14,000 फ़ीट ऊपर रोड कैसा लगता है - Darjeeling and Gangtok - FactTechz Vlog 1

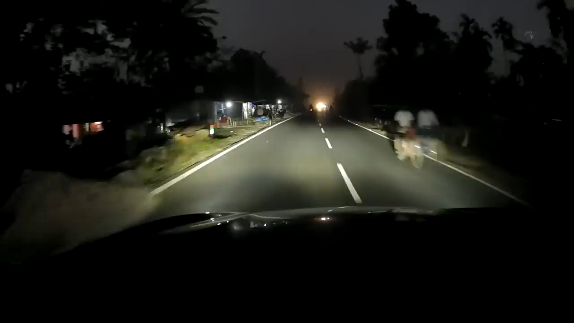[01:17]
पहुंचे दार्जलिंग के रोडस पे मतलब दार्जलिंग जाने टाइम क्या है कि आप एक जगह से दूसरे जगह पे आपका
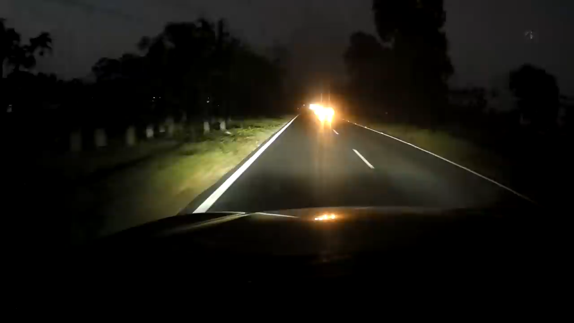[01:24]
में ट्रांजिशन होता है कब होता है जब आप प्लेन एरिया को छो
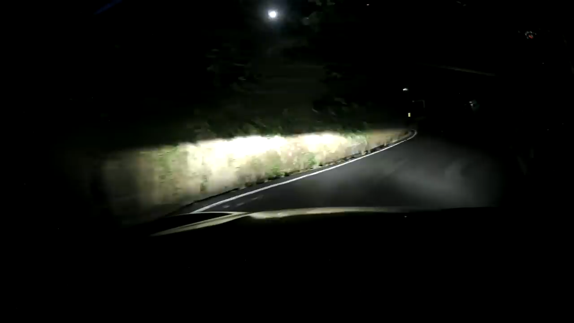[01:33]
देख के लगा कि किया मैं चला पाऊंगा यहां पर बट क्यूंकि BMW एक आटोमेटिक गाड़ी है और इसमें गीर का कोई कि सिस्टम है यह नहीं बस एक्सेलेटर ब्रेक और स्टेरिंग एंड गीर आटोमेटिक लगता है तो मुझे डर्ट तो लग रहा था क्योंकि सांप जैसा रोड था ऐसे करके
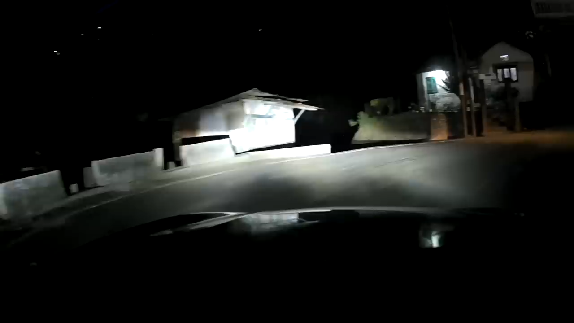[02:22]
आ रहिए है वो ऐसे साइड में रुख जाती है जो नीचे से उपर जो जा रही है, उन लोगों को पहले जगा दिया आता है, तो हम लोगों ने ये नोटिस किया, कि हाँ, जो क्या बॉआ ले थे, वो रुख जा रहे थे,
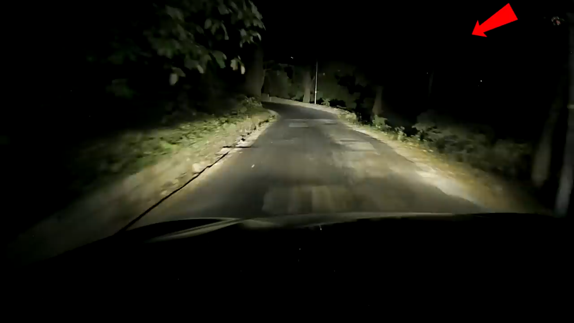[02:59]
लाइट्स और हम लोगों को लगा कि ये अपार्टमेंट के लाइट होंगे कार को स्टॉप किया औफ